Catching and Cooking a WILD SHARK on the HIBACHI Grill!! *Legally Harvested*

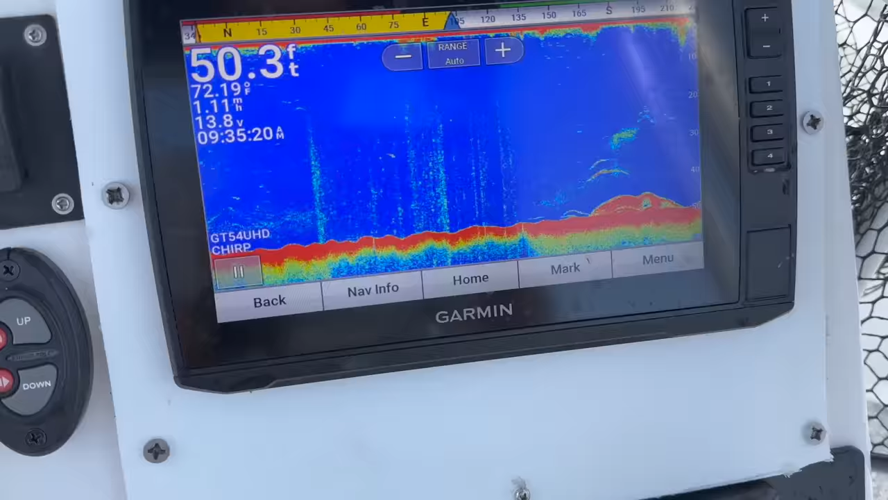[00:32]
On screen: depth 50.3 ft
y'all so we just got to our spot offshore about 50
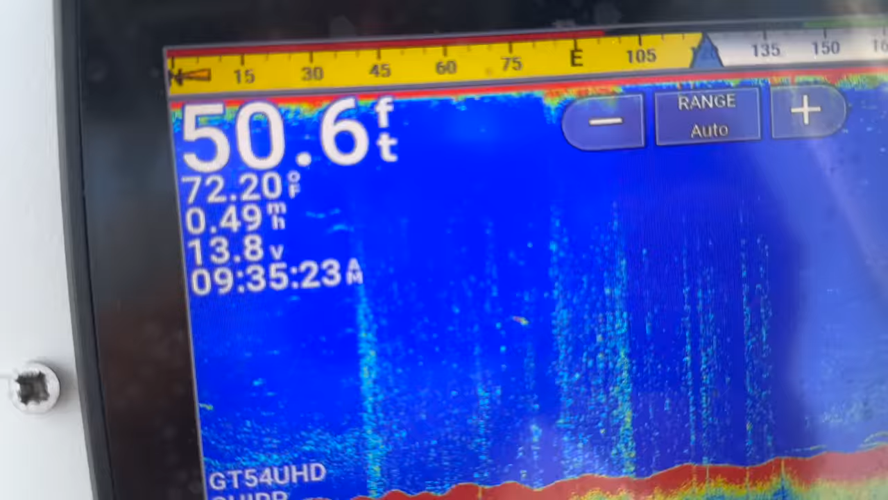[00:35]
On screen: depth 50.6 ft, water 72.20°F
feet northern gulf medsco is pretty shallow out
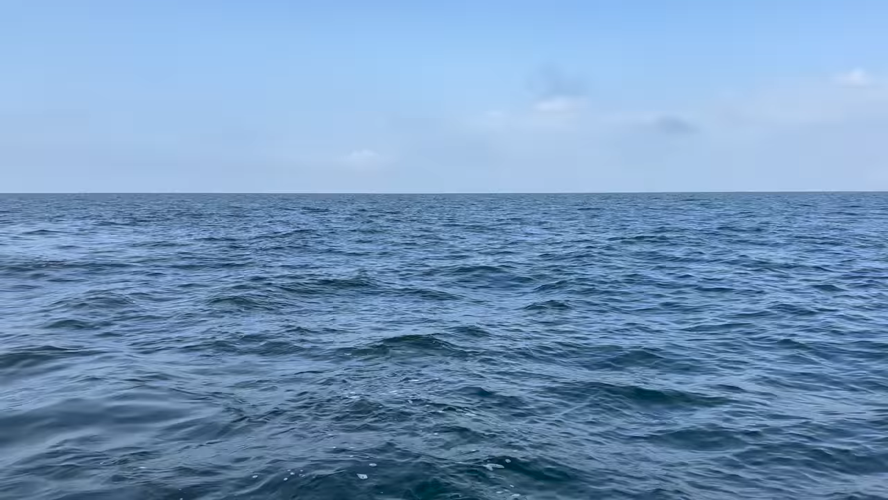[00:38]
here no matter how far you go let's see we're sitting on top of a pyramid there
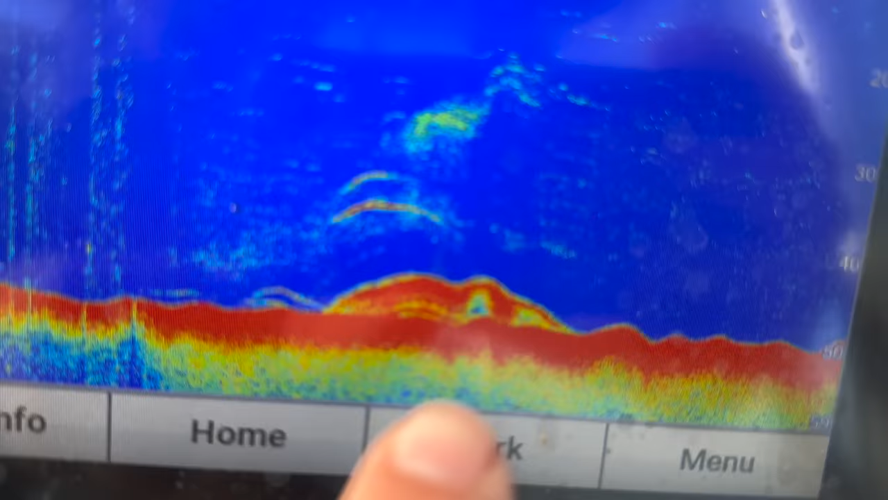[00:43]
it is and then those are the fish we're after see those bigger marks up top those are most likely trigger
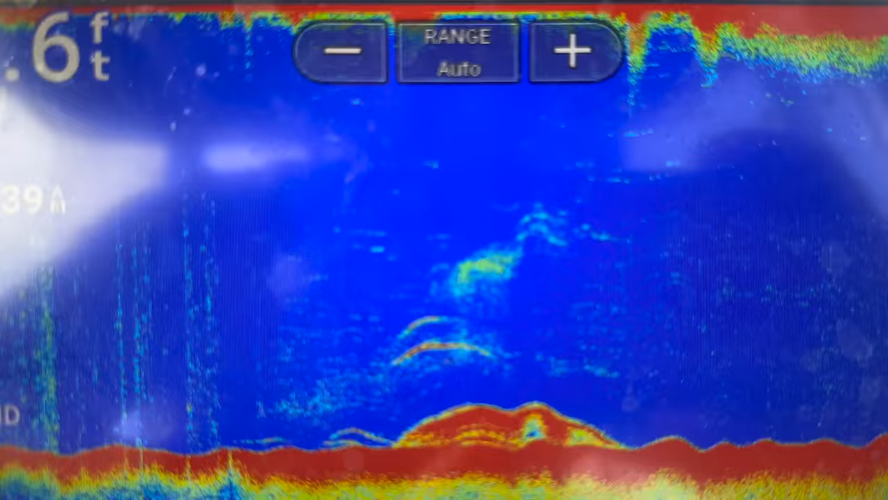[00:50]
fish that's probably a big old snapper and then you see some bait there as well
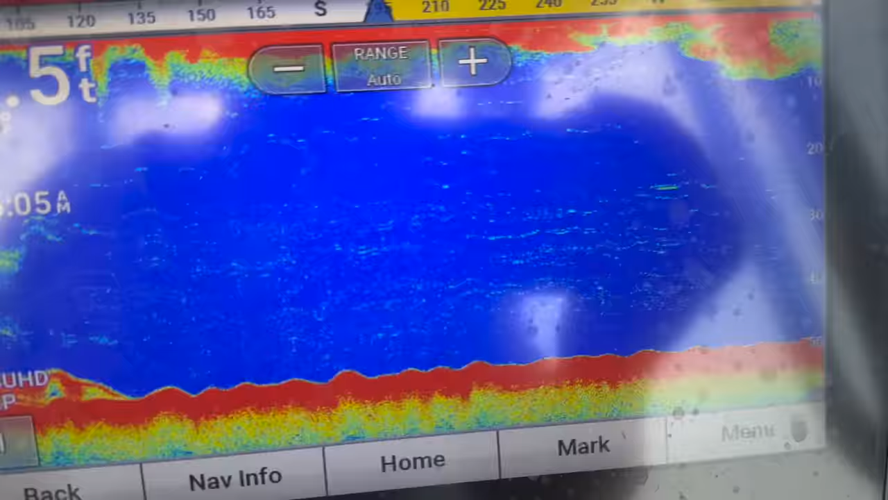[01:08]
it's going to put us back over this reef see we're marking a bunch of fish
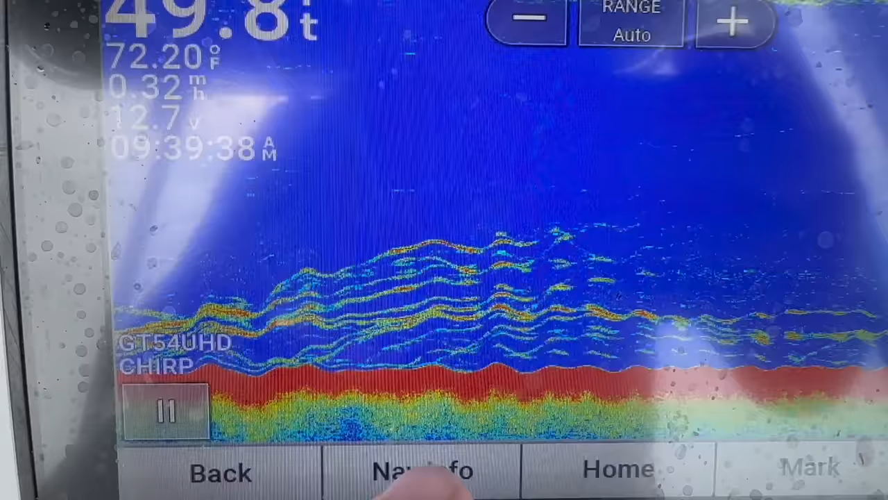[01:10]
On screen: water 72.20°F
at 30 feet we're in 50 feet you want to drop down to where the fish are you don't always have to drop down to the bottom